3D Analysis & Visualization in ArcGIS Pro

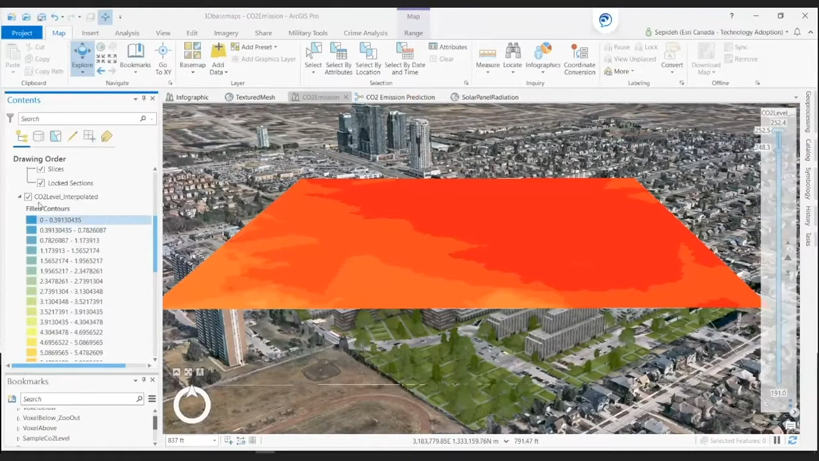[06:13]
To visualize the CO2 predictions as a voxel layer, we use the GA layer 3D to NetCDF tool.